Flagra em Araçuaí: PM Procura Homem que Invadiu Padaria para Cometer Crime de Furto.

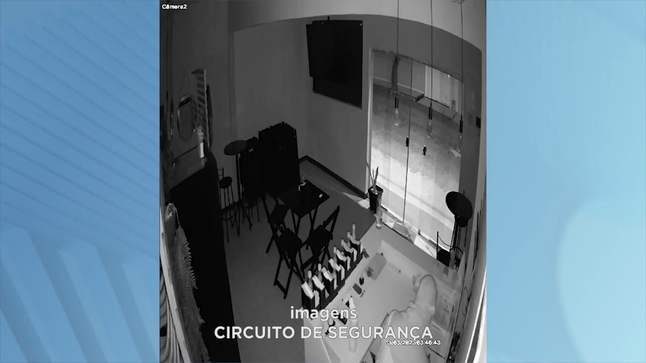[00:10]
Foi registrado durante a madrugada. Todo mundo dormindo, né, Jairão? E o rapaz foi lá na padaria, ó. Tem pão nessa hora? Tem pão? Ó, o pão é feito de madrugada, é quatro e pouco, mas...